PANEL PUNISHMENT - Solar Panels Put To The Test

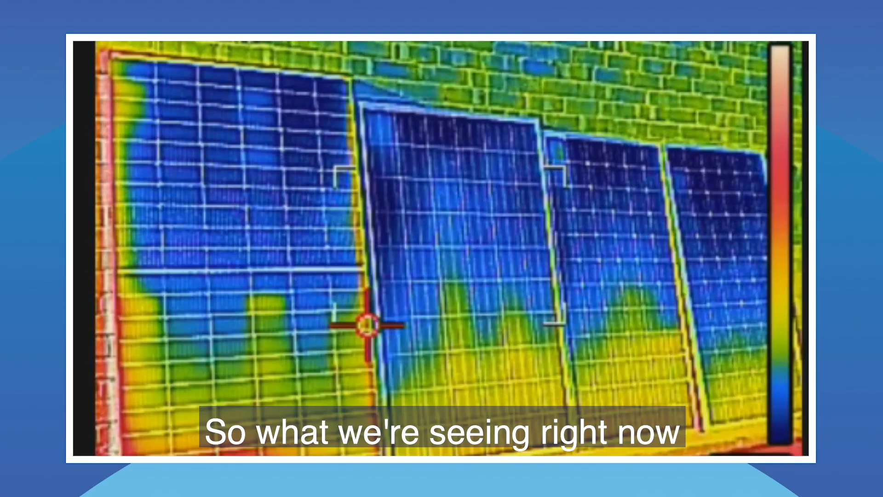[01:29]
So what we're seeing right now is each of the cells starting to heat up. Just to be clear, blue is cold, red is hot.
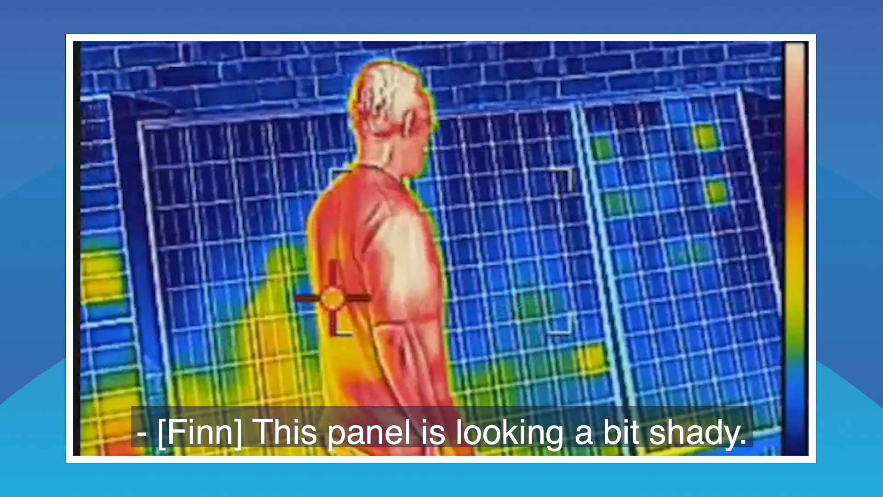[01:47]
Now I'd say just looking at this, it's got a lot of impact marks.
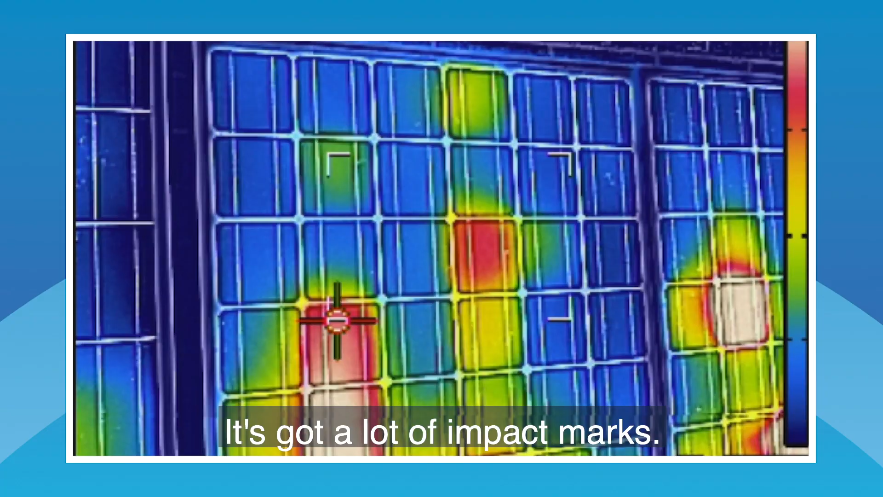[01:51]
So this is what we'd classify as a stood on mark.
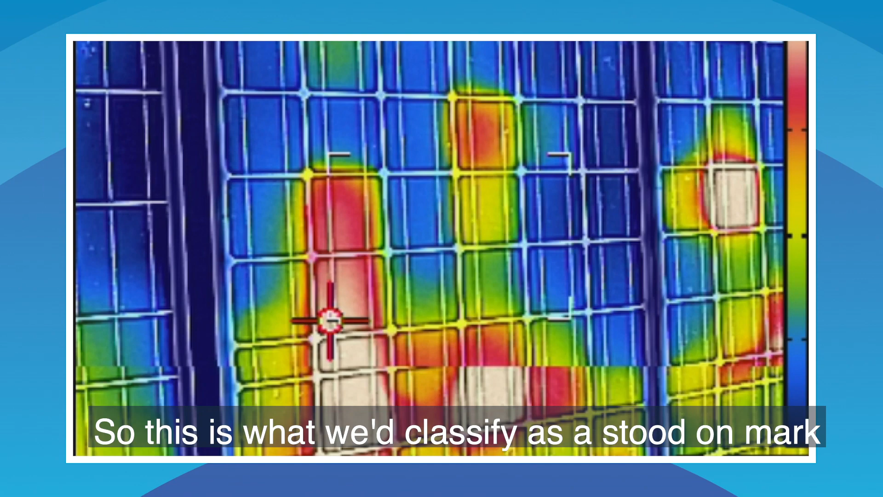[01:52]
Right there.
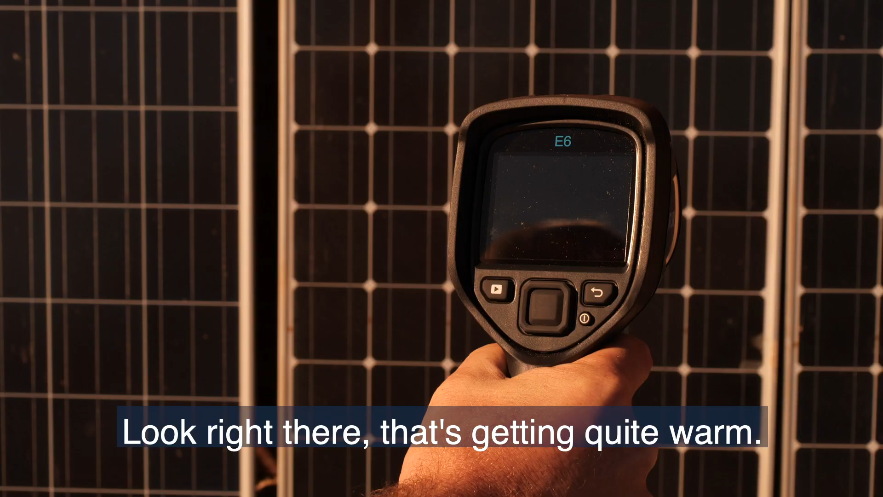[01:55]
And it's getting quite warm.
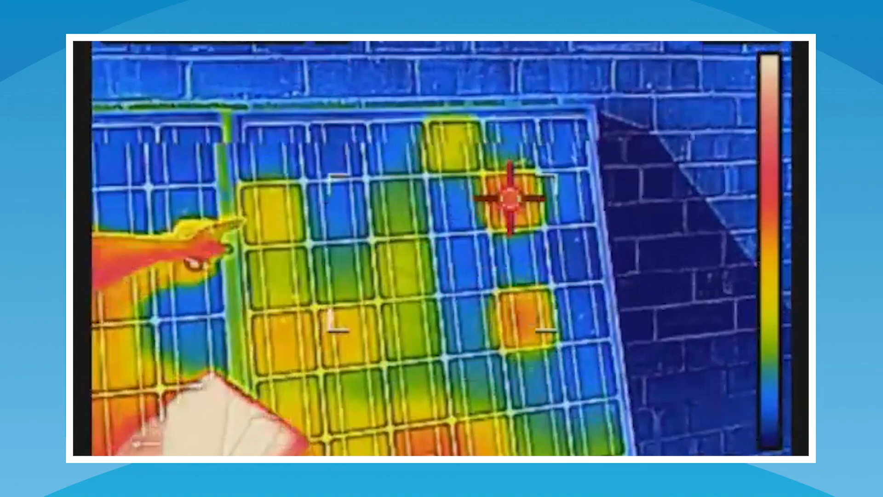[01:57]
Sorry, this cell here, which looks pretty much perfect to the naked eye,
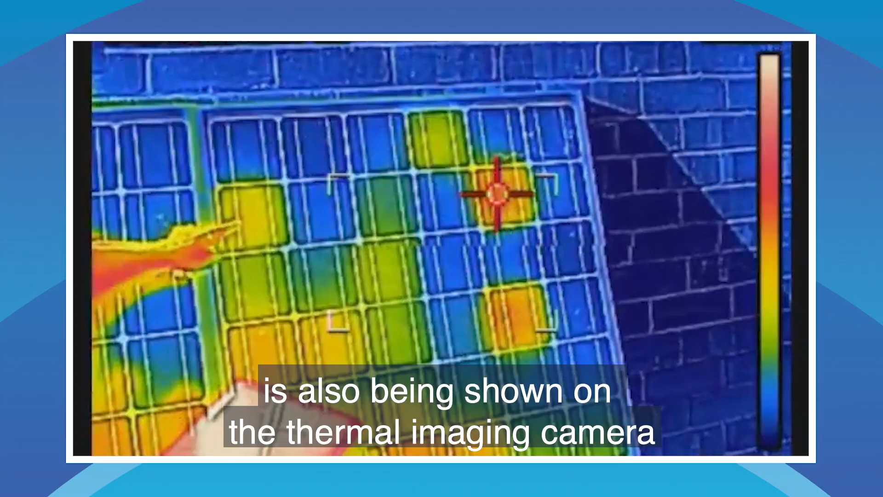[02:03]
is also being shown on the thermal imaging camera to be absolutely buggered.
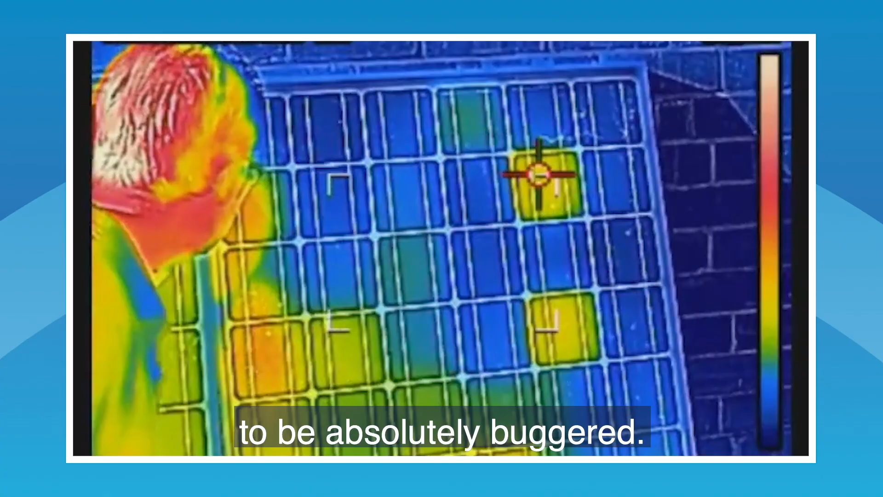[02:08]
All right, so we've seen that some of these panels aren't in very good shape.
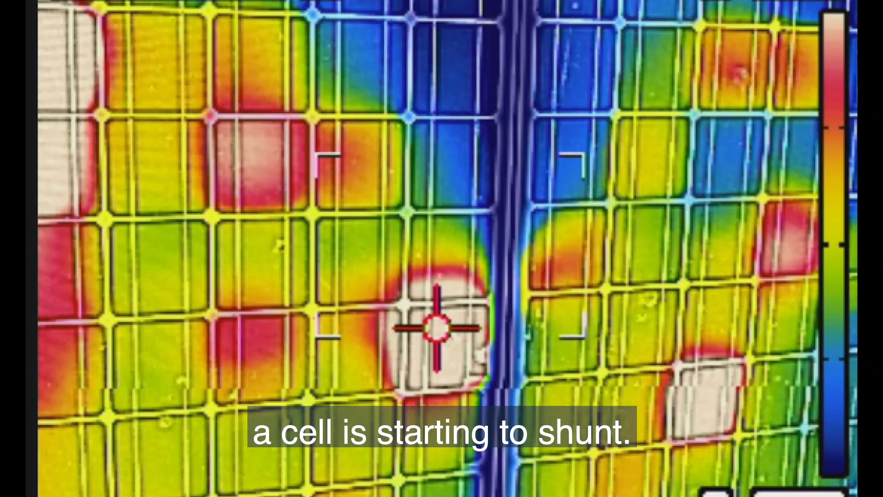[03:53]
So I guess this is where you would have been standing on it.